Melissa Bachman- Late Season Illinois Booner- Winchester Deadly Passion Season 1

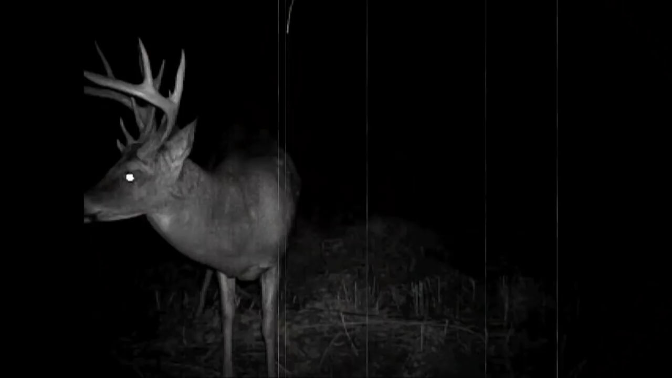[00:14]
Her primary focus will be hunting food plots, but with the large number of images and video from her cuddybacks, Melissa has decided to set the bar high.